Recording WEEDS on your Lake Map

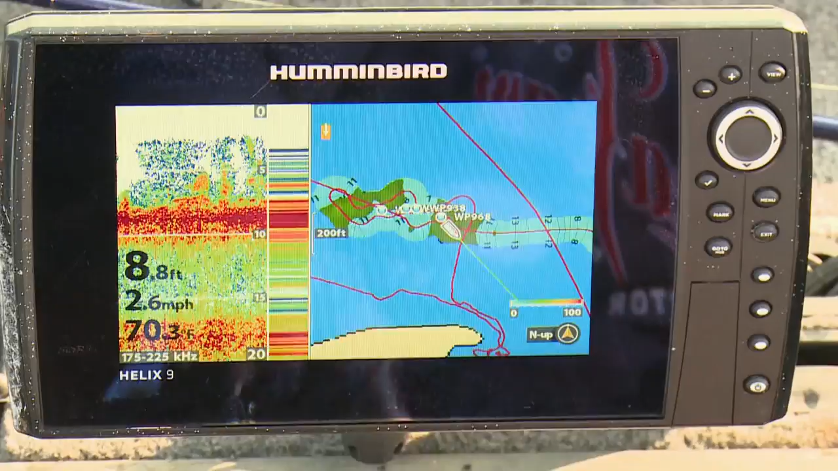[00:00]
On screen: depth 8.8 ft, speed 2.6 mph
The Humminbird units, we've got the Helix Gen 2, come with a feature called AutoChart Live, which allows you to create your own lake maps. But in addition to creating contour lines on the lake so you know how deep it is,
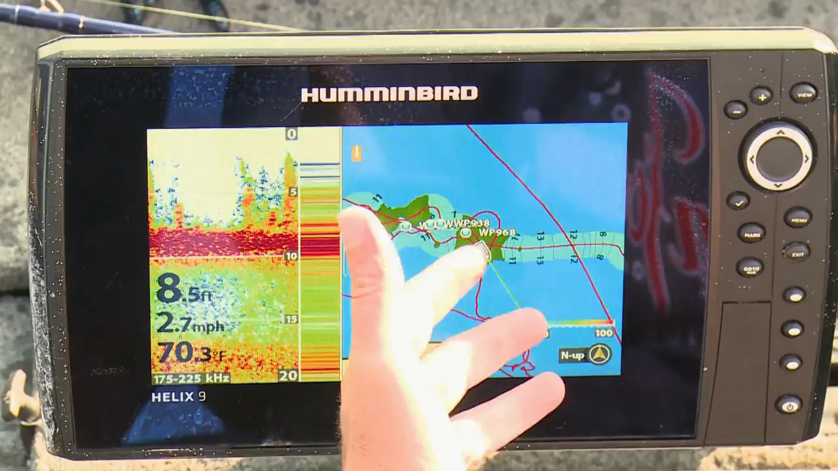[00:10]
On screen: depth 8.5 ft, water 70.3°F, speed 2.7 mph
there are some overlay options.
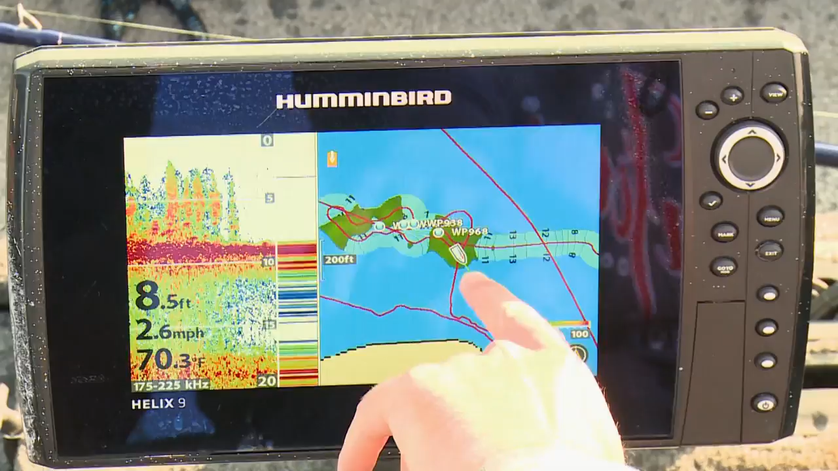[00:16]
On screen: depth 8.5 ft, water 70.3°F, speed 2.6 mph
And a very useful one for Dan and I today, this lake is a map so you can see I'm driving around, is the vegetation overlay.
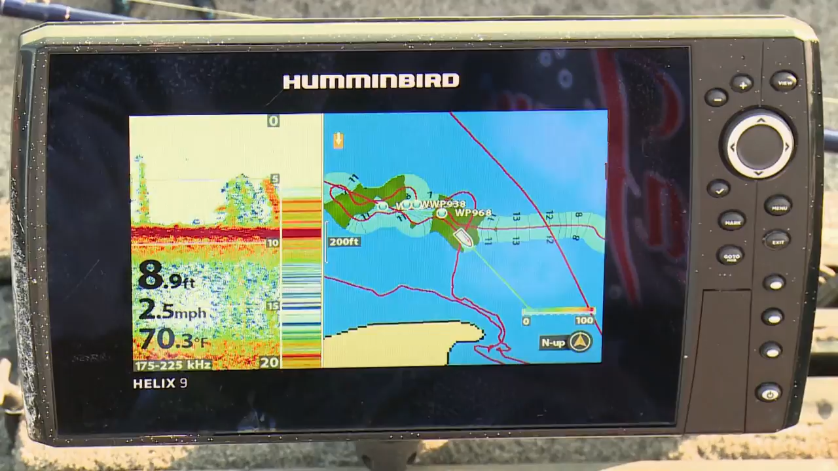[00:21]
On screen: depth 8.9 ft, water 70.3°F, speed 2.5 mph
So if you take a look here, you'll see the green spots. Those are where it's those dense mats that were flipping. And this is a really cool spot here because when I drove over it, I noticed there's rocks in between.
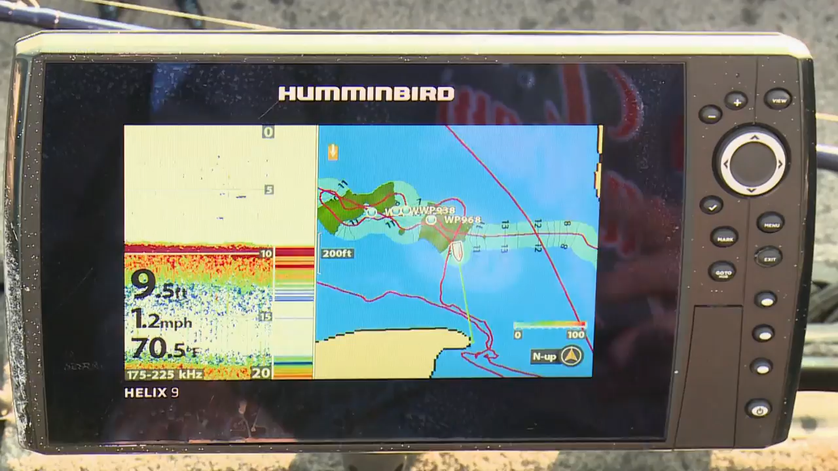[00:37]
On screen: depth 9.5 ft, water 70.5°F, speed 1.2 mph
So what a really cool feature to have to be able to identify where the weeds are and where they're not actually.
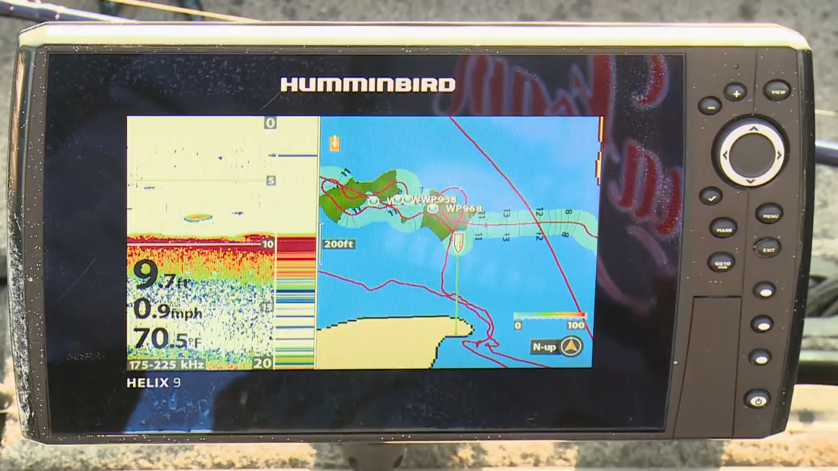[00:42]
On screen: depth 9.7 ft, water 70.5°F, speed 0.9 mph
Because in a lot of cases where those weeds aren't, it makes a great edge and often it's hard bottom. And this time of year, the fish can be there. So if you've got a unit that does AutoChart Live, it does more than just record depth contours.